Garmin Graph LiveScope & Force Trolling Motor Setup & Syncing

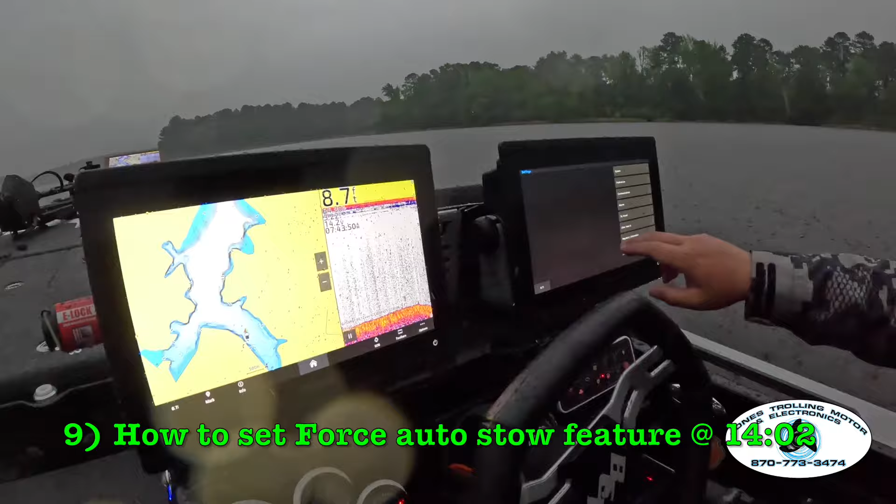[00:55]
So we're just going to hit, we hit menu or options, and we're going to go to settings, going to go to communications, and we're going to go to NEMA 2000 setup, device list, and right here we've got the 24 XD. That's the heading sensor. Review, and we're going to do compass calibration. Turn the boat one and a half times any direction. Hit beginning.
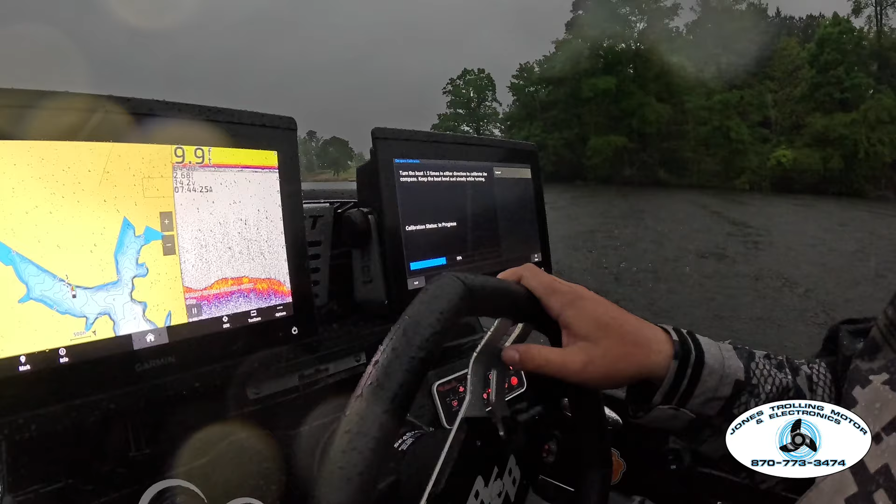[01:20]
And this will tell all the units, so once you set one, it'll set this one too? Yep, yep. That heading sensor works for all of them. So once we get that set through, we're good to go on that. And that'll keep our map from spinning while we're sitting out offshore on a brush pile or on a wad of fish out on Rayburn. Wad of fish? What's that all about? Well, you know, they could get on and walk in the bank the last four months. I know the feeling. That's right. You've been without a boat too. Yep. Finally fished the first turn out of it.
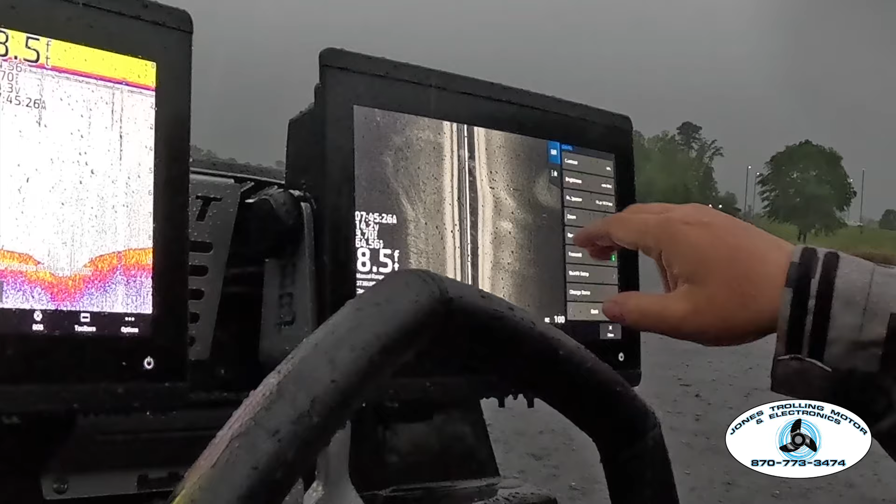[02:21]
That's just what I prefer just because it's easier to pick out your hard spots. Like see that bank line right there where the free channel swing is and then being able to see our stumps and everything real good. And fish will show up really bright white as well. We're going to bring this contrast up just a little bit more to brighten up our bottom a little bit. And that's about how I'd like to run mine.
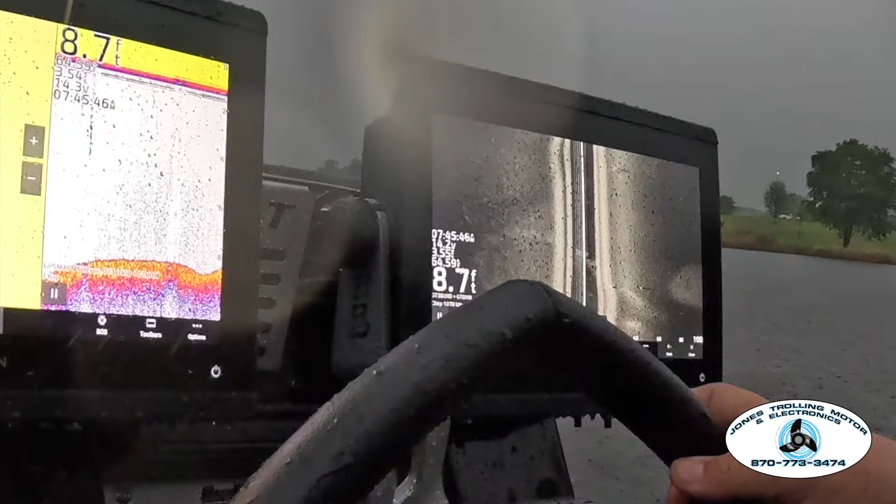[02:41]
I don't really change any of the advanced settings on these. That's what I say about these units. They're really good and user friendly as far as not having to do a whole lot. That contrast is your best friend with these. So, you know, now we're still only in, you know, eight foot of water here. So, you know, we're not getting a ton of picture out on the sides. But here where it is, we got good detail.
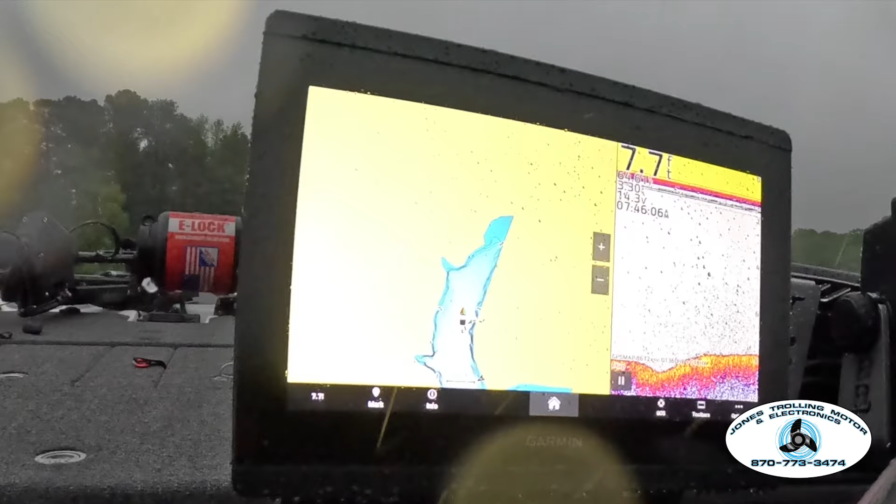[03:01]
So that's good. We got our through hole working here for our depth on plane. Don't really do a whole lot to that. It's pretty good on auto. So sometimes these bass cats, the way the holes are built, you'll see it's a little bit thin on the bottom down here.
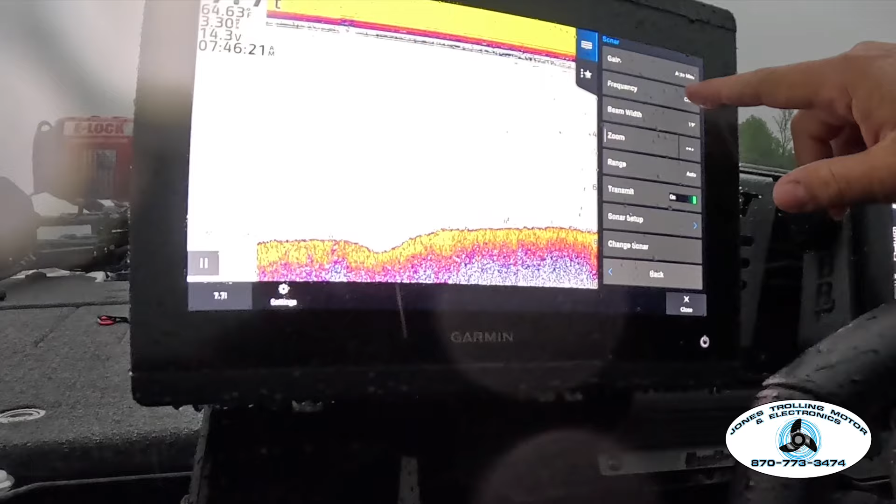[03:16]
But we're still able to see, you know, some bait down here on the bottom. So you might come in here to your gain and bring it up just a hair. Ooh, laughing.
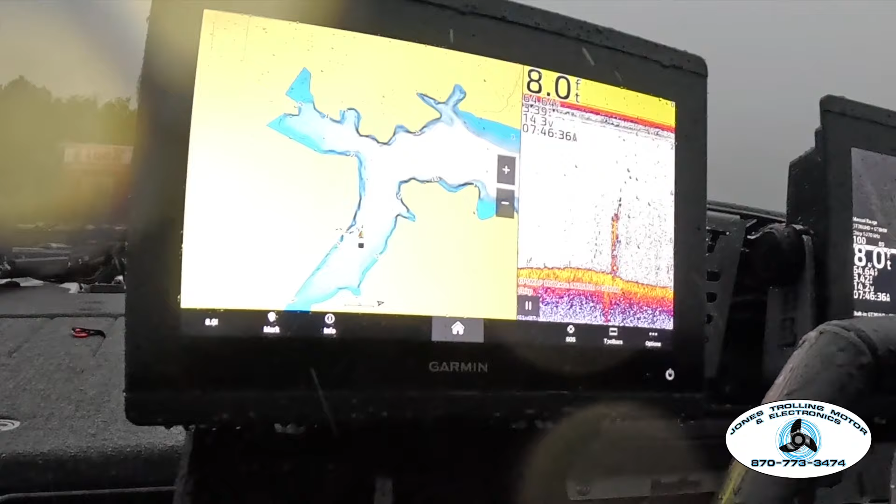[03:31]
So we're good there. Clear view, same way. Soft bottom lake up here on this north end where we are right now. So we'll go ahead and bring that up just a little bit on the contrast. Get it up here about 62, 63. A lot of my stuff that I run, I run the same graph and transducer setup. And I like those mid-60s on my setup a lot. So everything looks good here.
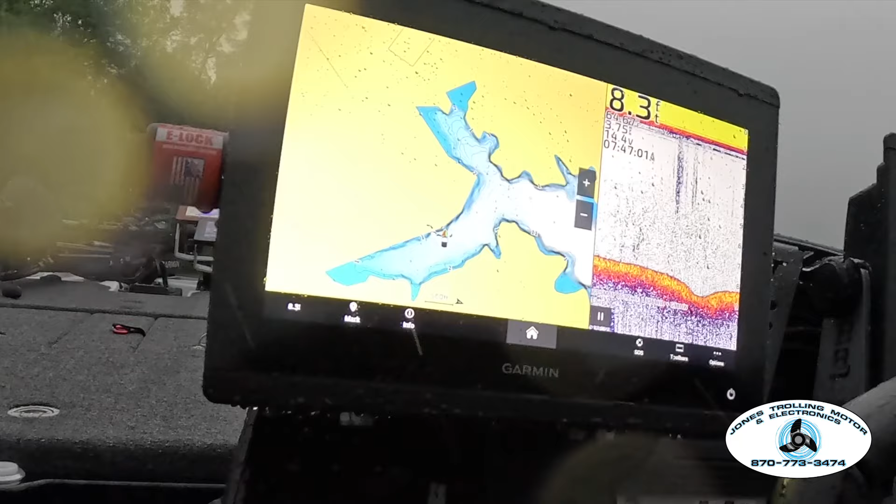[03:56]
On screen: depth 8.3 ft
We got our map pulled up and working. So GPS is fine and everything is good there.
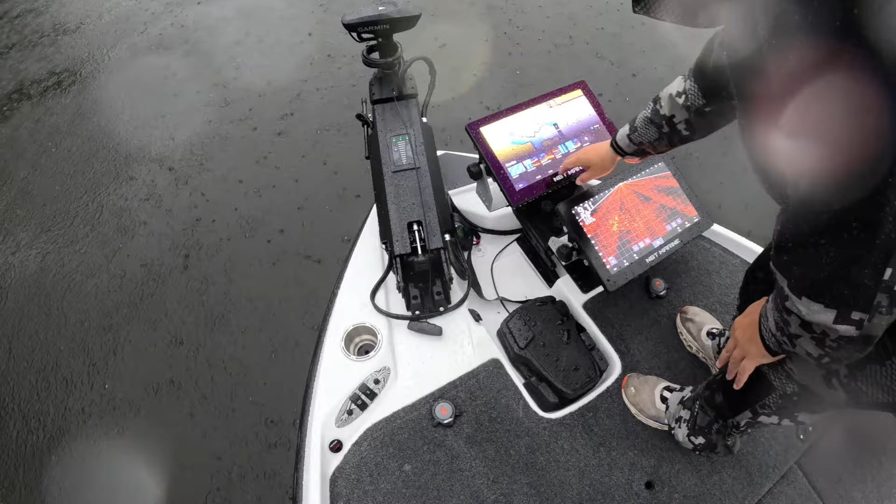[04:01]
All the transducers are reading to the right place. So we're going to set up the trolling motor and live scope now. Okay. All right. So we see first time out, the transducers just recognize their auto orientation for the way they're set up.
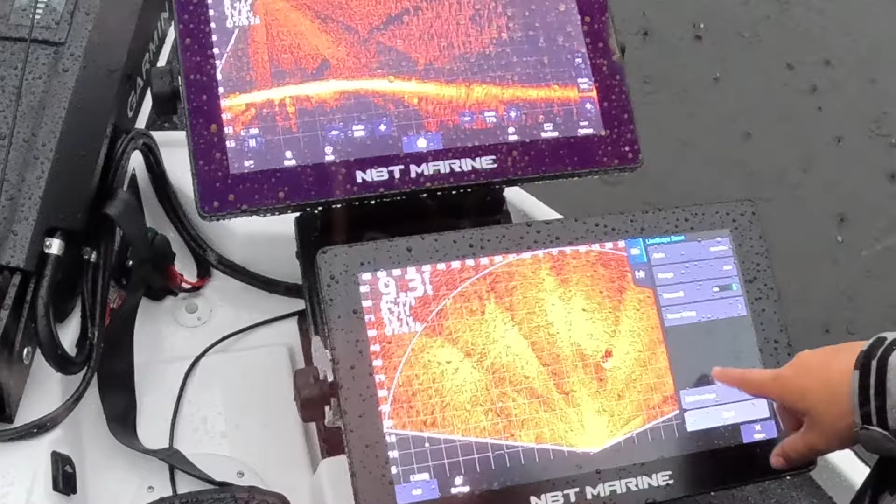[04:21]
We're going to go ahead and change that. That way we don't have to deal with the auto kicking in and out. So we want that one on perspective.